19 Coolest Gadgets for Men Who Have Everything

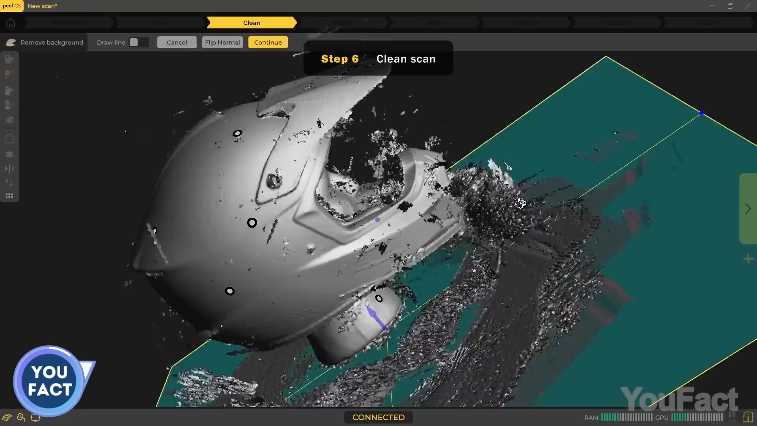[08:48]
With 3D scanners, you can scan a physical product into a digital format and then work with the digitized model to create prototypes that are then printed on a 3D printer.
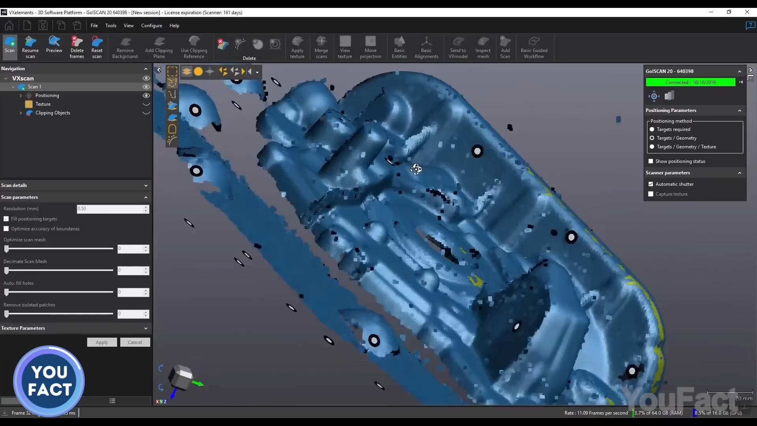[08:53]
That's why you want it to be as precise as possible.
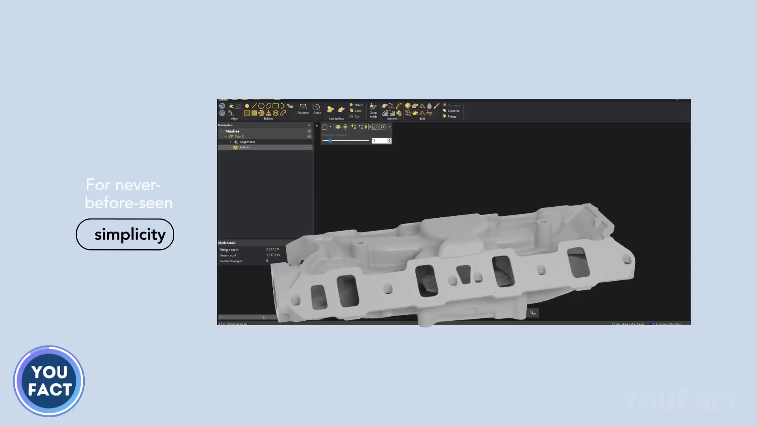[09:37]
Finally, both models quickly optimize meshes and extract all the geometrical information you need for treatment in your CAD software. Tear 6 4 3 4 5